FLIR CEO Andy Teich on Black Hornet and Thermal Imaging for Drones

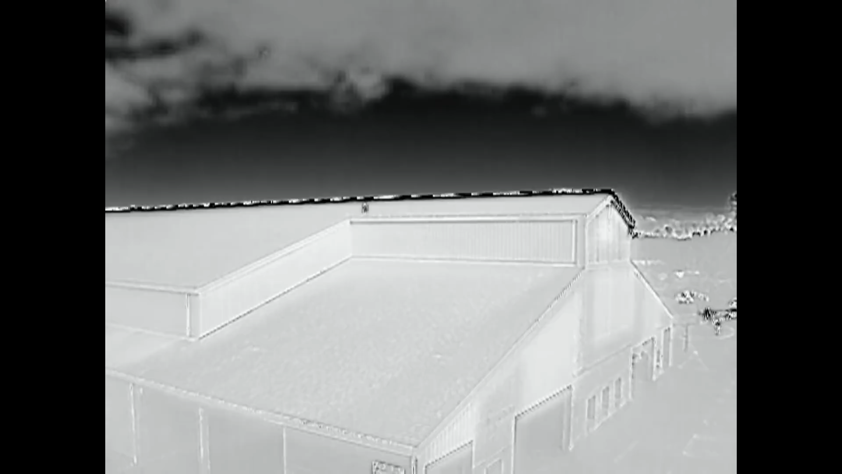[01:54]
of similarly priced platform and it just opens up a whole new world of consumer and commercial application.
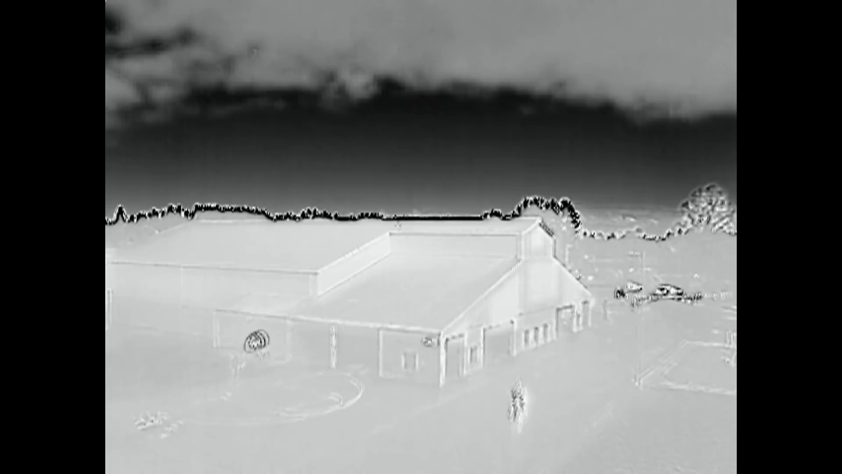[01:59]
What is a Boson sensor and if you can tell us sort of what's coming in what's in the works right now? So the first thing I think that's interesting to look at is our Tau core.
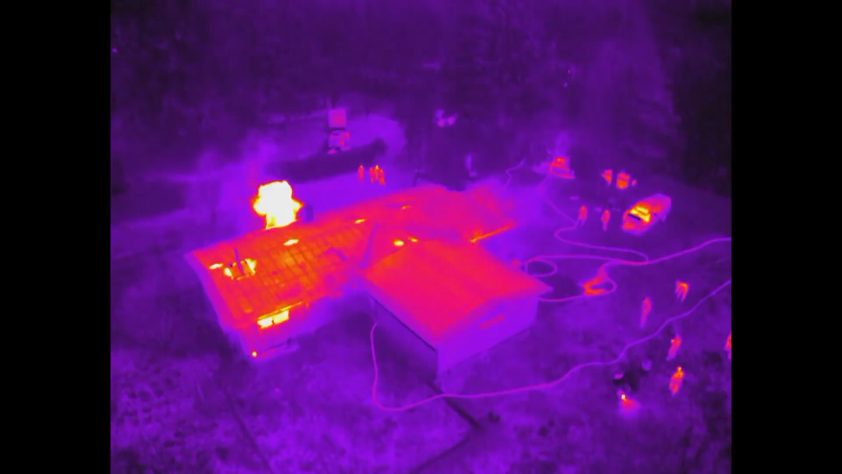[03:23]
This core offers the same resolutions that you can get with a tau so you can get it in QVGA and VGA resolutions but it's so much smaller and lighter as a result of smaller pixels better packaging much